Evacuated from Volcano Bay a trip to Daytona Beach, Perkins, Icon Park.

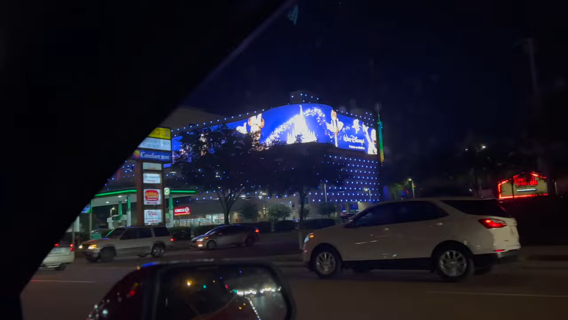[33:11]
I don't think I can put it into words how much that wraparound screen looks insane.
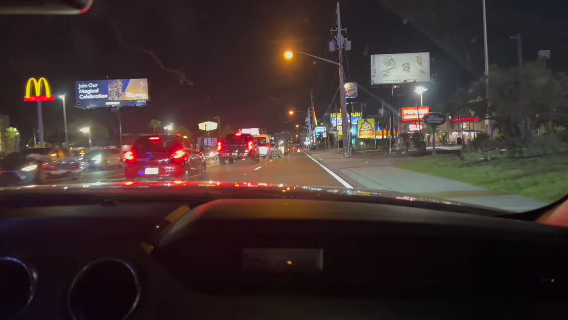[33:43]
So now... This is the delight. Well, go on, Ben. Come on, Ben. You're halfway across. You're dickwad. Go and get your Burger King. This is the delight of International Drive. Which I described as to Jamie as Blackpool, but in the US of A.